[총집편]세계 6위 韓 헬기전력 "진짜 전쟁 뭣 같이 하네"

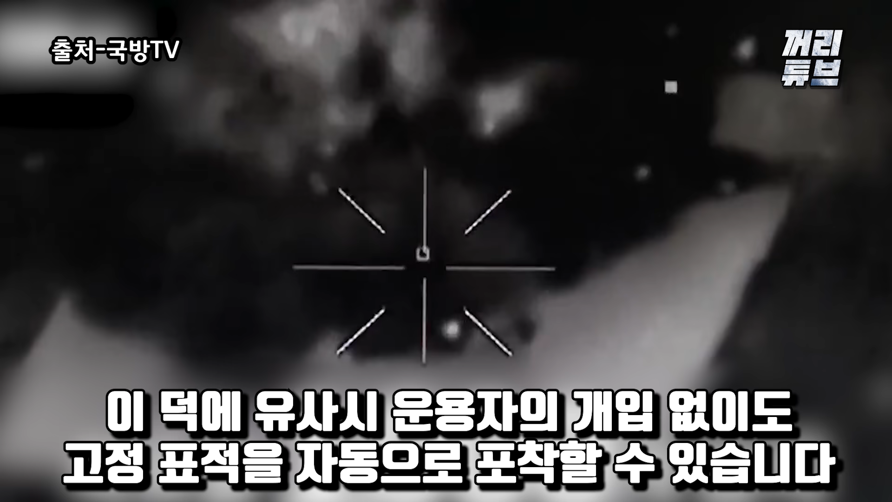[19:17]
이덕에 유사시 운용자의 개입 없이도 고정 표적을 자동으로 포착할 수 있습니다. 한마디로 천검이 알아서 혼자 적과 싸울 수 있는 것입니다.